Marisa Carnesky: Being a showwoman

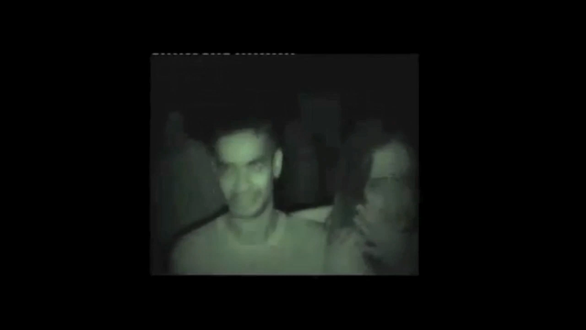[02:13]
So you can see here some of my ghost train.